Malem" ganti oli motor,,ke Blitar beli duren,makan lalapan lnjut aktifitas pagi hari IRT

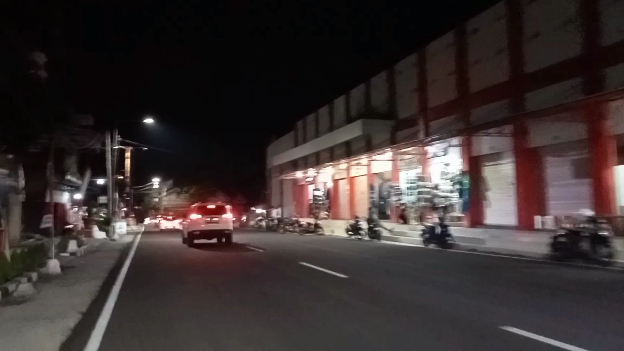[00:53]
ini saya berada di stadion Blitar dan sebentar lagi kita
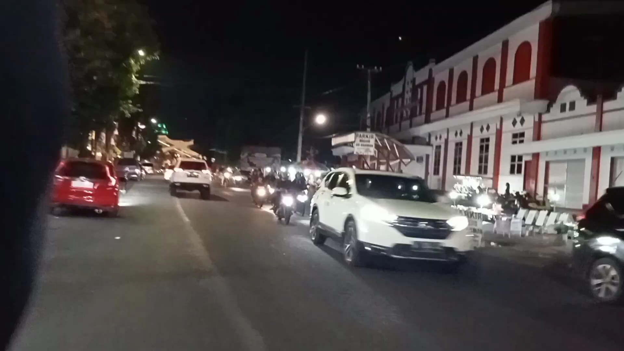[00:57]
mau nyampe masjid Ar-Rahman masjid yang bagus,
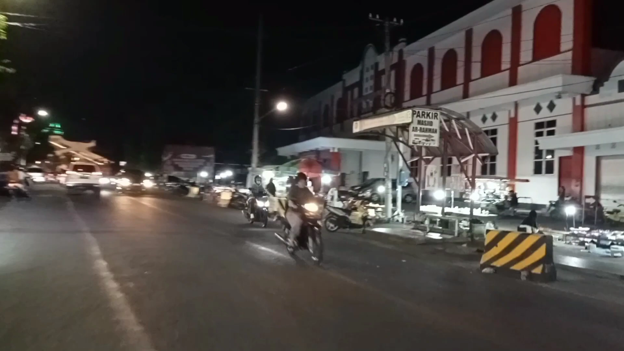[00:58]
yang indah yang seperti Mekah yang